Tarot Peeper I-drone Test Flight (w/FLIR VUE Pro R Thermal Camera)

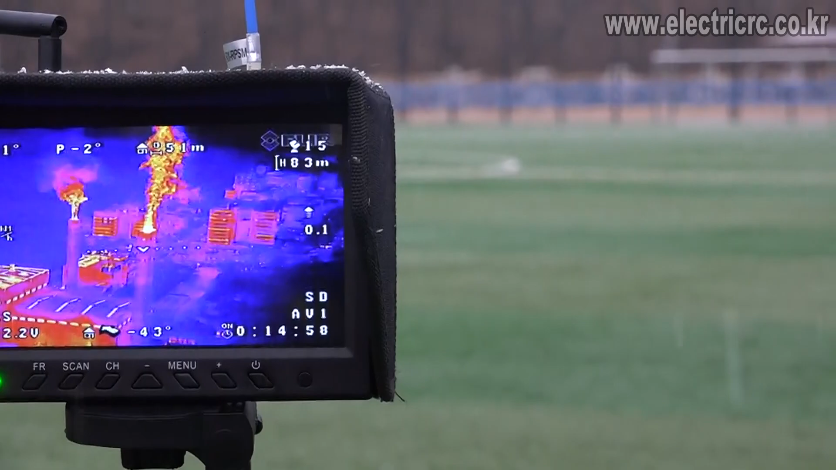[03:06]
오케이, 됐습니다. 자, 요 상태에서 스톱하고, 자, 요거를 광학 이미지로 컨버전해서 보면은 이렇게 나옵니다.